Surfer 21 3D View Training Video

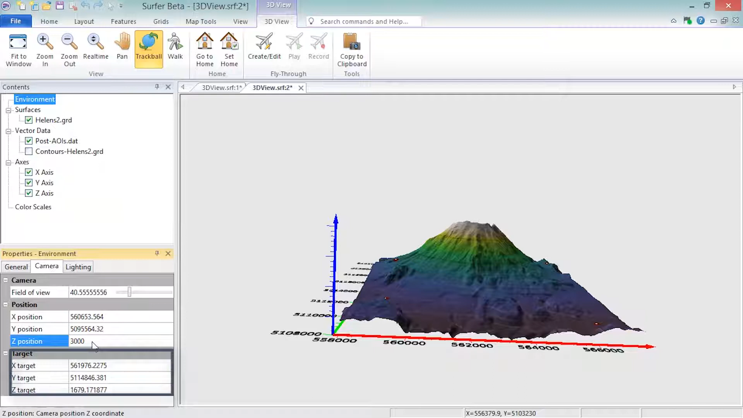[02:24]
and the target coordinates, which control the coordinate location of where the camera is aimed. The position and target coordinates automatically update as you use the commands in the view section of the ribbon bar, but the Environment object does not need to be selected to use these commands.
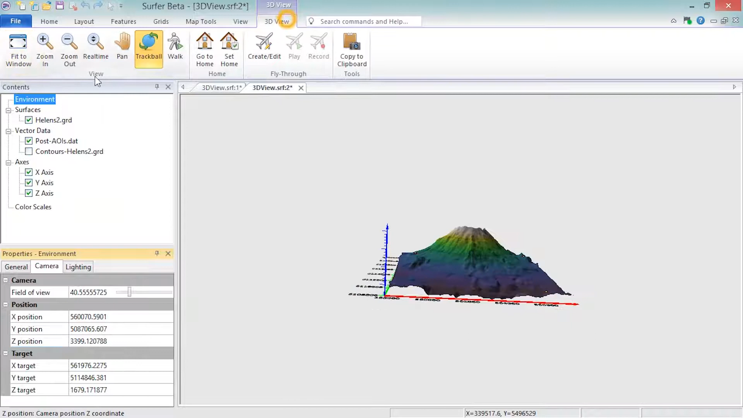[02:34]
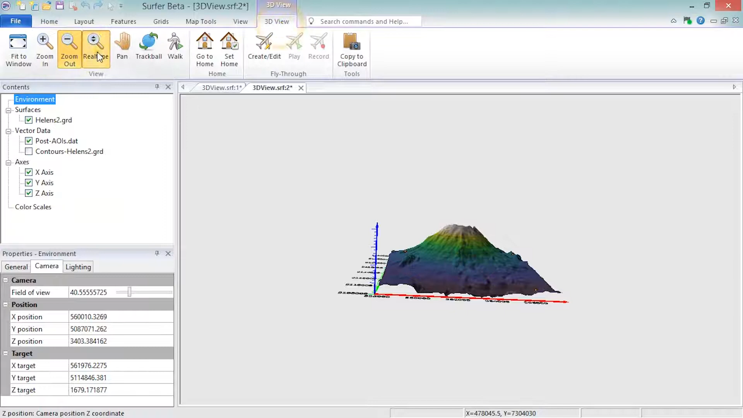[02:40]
In Walk mode, the mouse or keyboard control how we move across the surface, so a surface is needed to enter this mode.
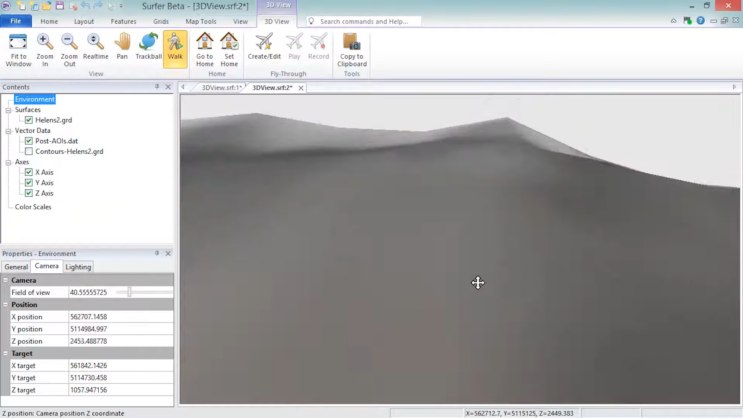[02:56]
Some of the controls include dragging the mouse up to move forwards,
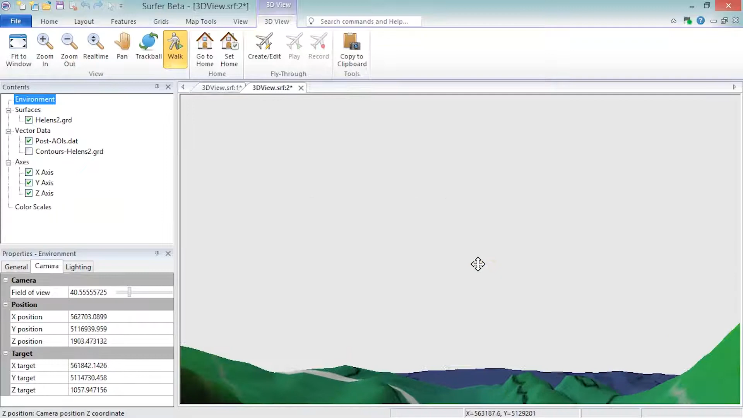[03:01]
dragging the mouse down to move backwards, dragging the mouse left to rotate left, dragging the mouse right to move right,
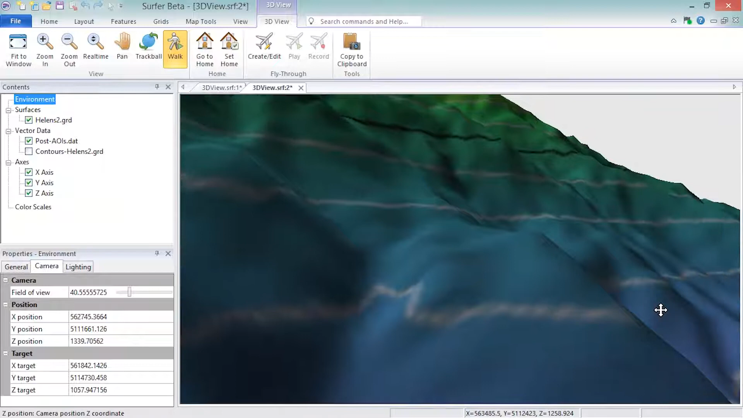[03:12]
and holding down the mouse wheel while dragging up or down to decrease or increase your elevation from the surface.
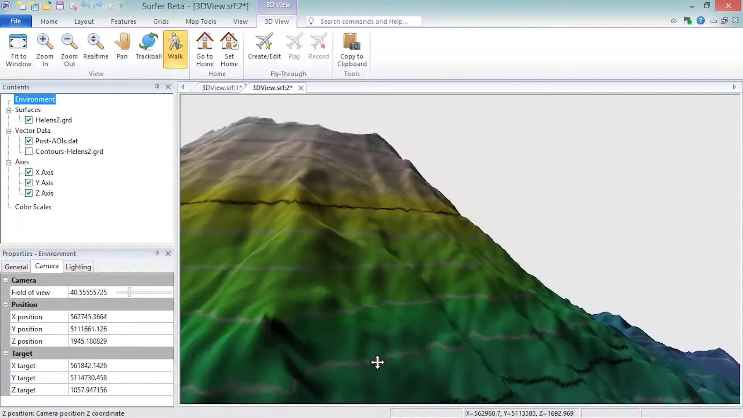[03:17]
You can save all of the settings on the camera page by clicking the 3D View, Home, Set Home command, and then you can return to those settings by clicking the 3D View, Home, Go to Home command.
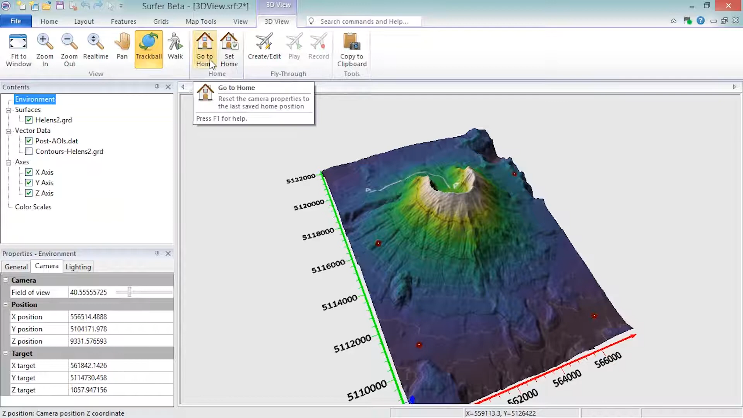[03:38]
At any time, if you like the way your view looks, you can click the 3D View, Tools, Copy to Clipboard command to copy the current view to your clipboard for pasting into another document window in Surfer or for pasting into another application like Word or PowerPoint for reports or presentations.
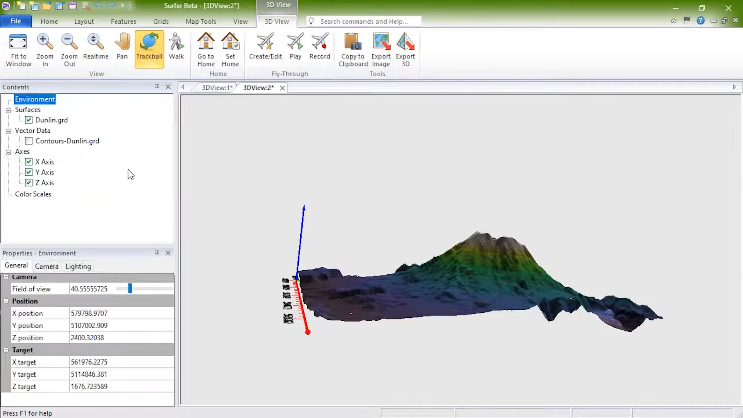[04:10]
Add surfaces, axes, points, and contours, rotate around your model, change lighting and model display style, and more. On the Lighting page, you can control the lighting settings for the view. In addition to the lighting model, you can change the light position and the light colors. In the 3D Symbols section, the Object Lighting property is selected by default to enable the lighting to illuminate and cast shadows on point vector data as it does on the surface.
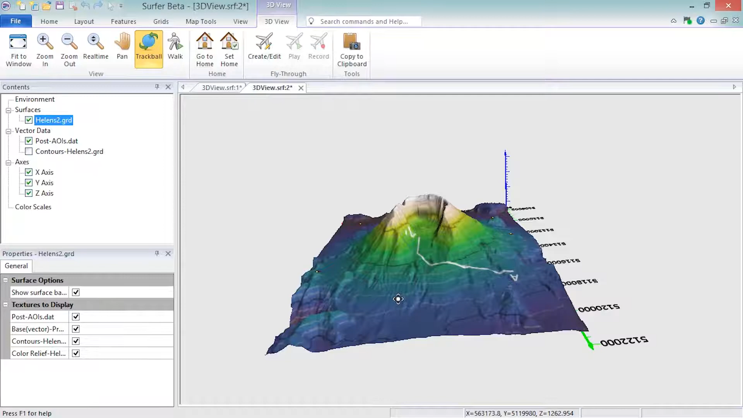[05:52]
By default, each surface shows the texture from any map layer that uses the same grid file as the surface and the textures from any base or post layers. The overlay textures do not have any 3D view properties. To change the appearance of the overlays, modify their properties in the plot window. You can uncheck any of the texture overlays to remove them from the view. In the Surface Options section is a checkbox for hiding or displaying the surface. Unchecking Show Surface Background hides the surface.
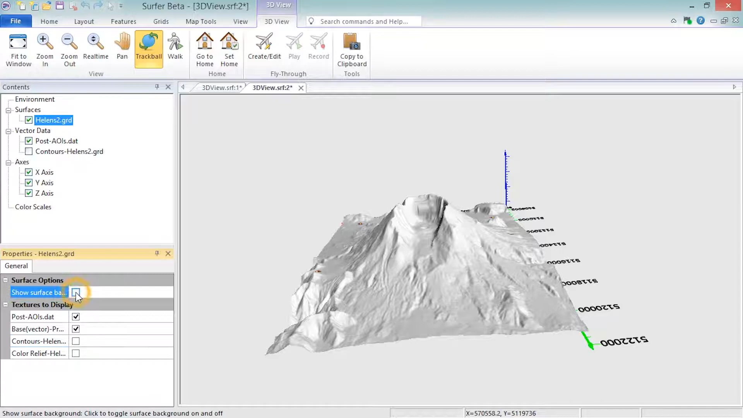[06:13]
If you have a texture like a color relief layer showing, unchecking this option will only affect the view if the layer is partially transparent.
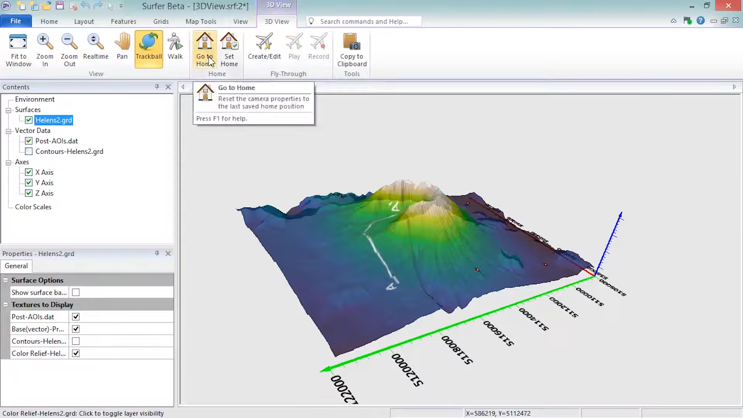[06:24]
Unchecking the Post layer will remove the raster texture overlay from the surface, but the 3D points will remain. The Vector Data Group allows you to change the properties of vector objects, such as the 3D points, in the Post layer. In the Properties, you can change the Z-Coordinates column and Point Density and change all the properties of the symbols.